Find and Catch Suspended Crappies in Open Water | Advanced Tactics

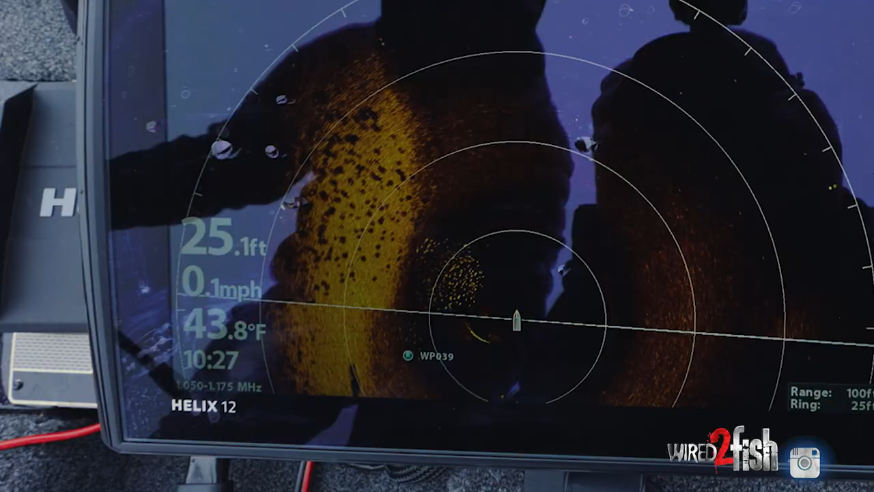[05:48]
On screen: depth 25.1 ft, water 43.8°F, speed 0.1 mph
Find them on my electronics, get about 30 feet off of them and hit spot lock. And I can just sit here, don't have to move the boat.
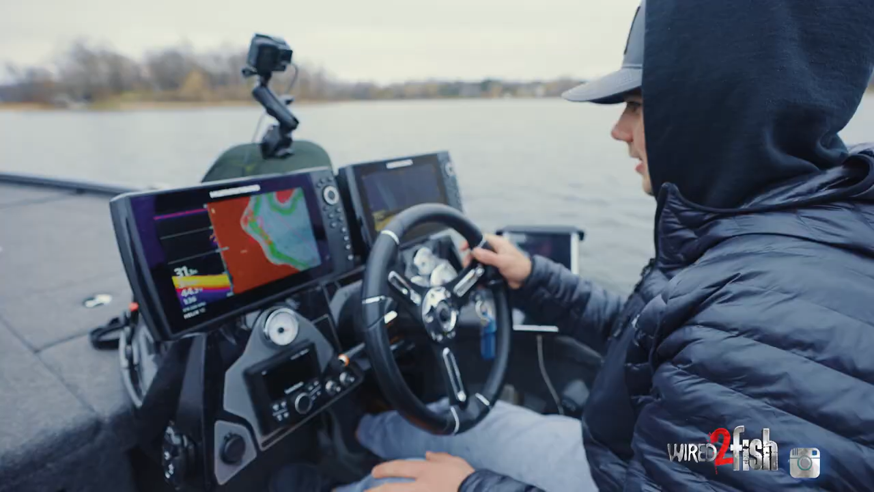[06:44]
And so when it comes to locating these crappies, there they are.